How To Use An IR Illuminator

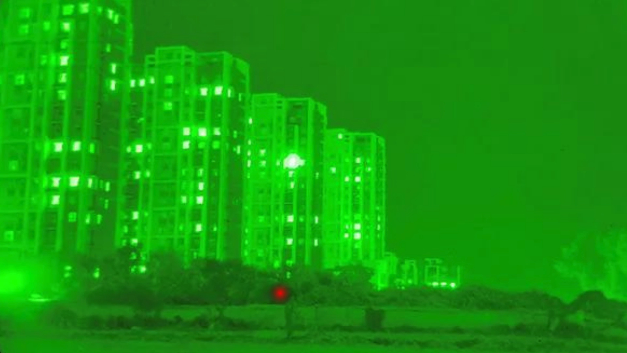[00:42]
Steady, steady the IR beam on the target. Stop, discontinue the IR beam to cease fire. These techniques can be used in hunting and tactical scenarios alike.